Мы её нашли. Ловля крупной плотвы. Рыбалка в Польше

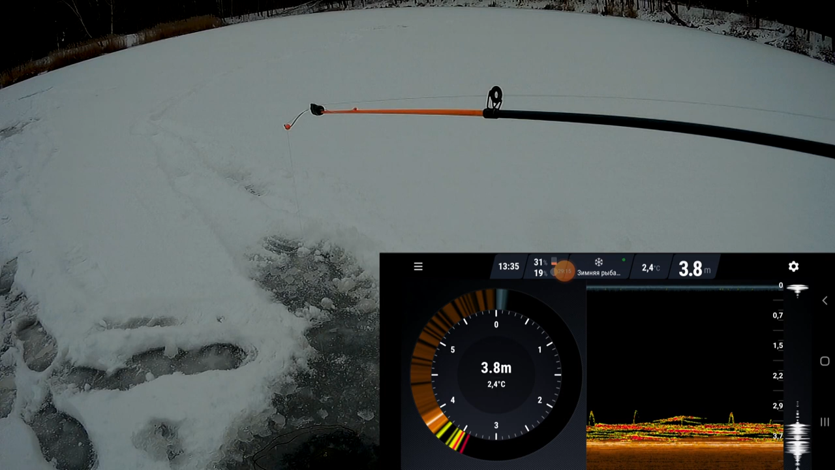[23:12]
On screen: depth 3.8 m, water 2.4°C
Ух, хорошая линия. Он не хочет брать.
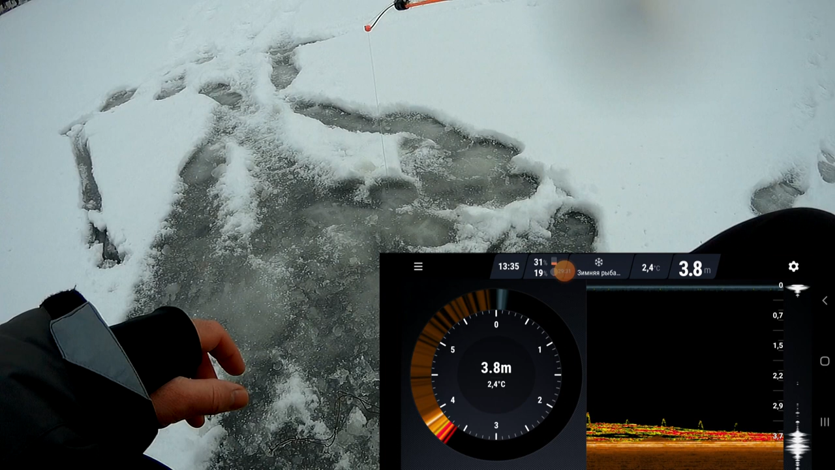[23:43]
On screen: depth 3.8 m, water 2.4°C
Рыба есть в эхолоте, а соблазнить у меня ее ничем не получается. Рыба присутствует, брать отказывается.